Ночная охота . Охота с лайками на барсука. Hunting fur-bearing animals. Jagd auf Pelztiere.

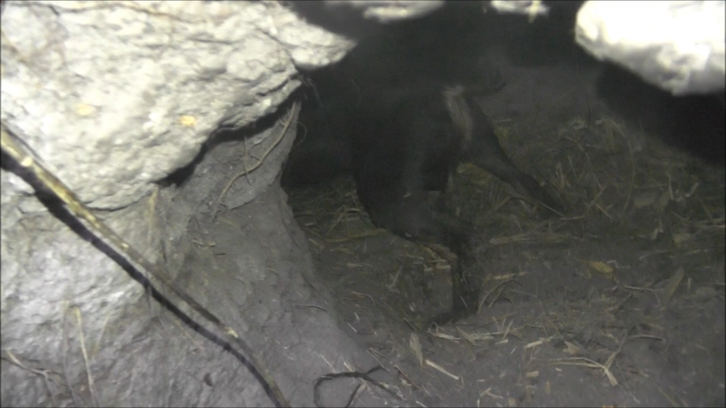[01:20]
Ты же сказал ничего не делать, он стоит тут в полуметра всего. Я не вижу, просто у меня очки забрызганы. Ты кого там делаешь? Так он вот. Ну вот он стоит, он вот тут, вот тут.